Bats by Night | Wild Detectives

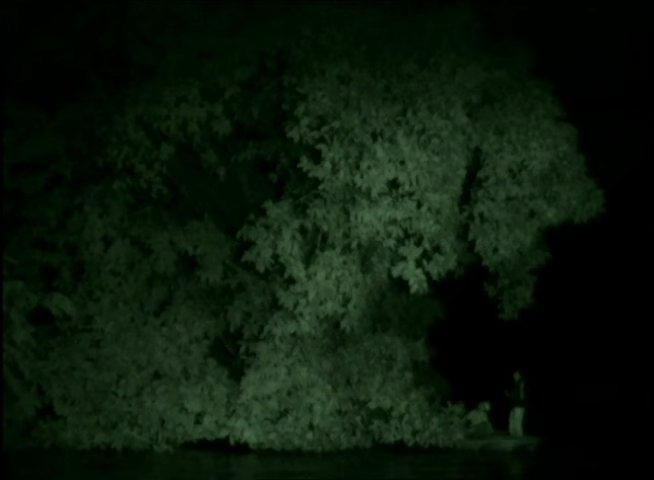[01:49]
It can be difficult for us detectives to investigate bats because they live in the dark and they move fast. Whoa! There goes some now!
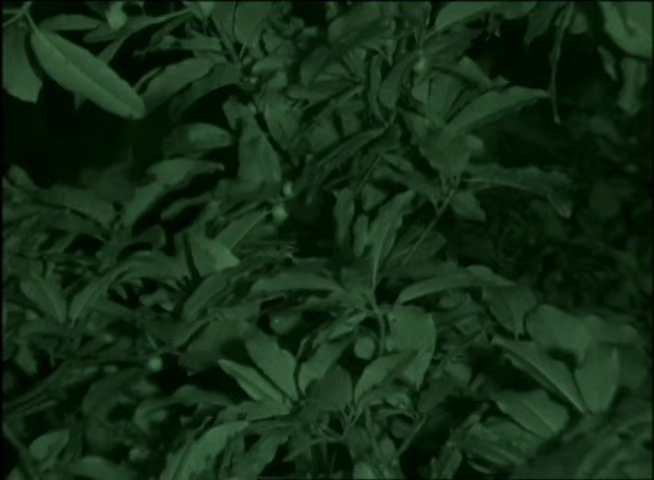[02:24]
You gotta have a lot of figs to feed this crowd. These vampire bats often feed on livestock,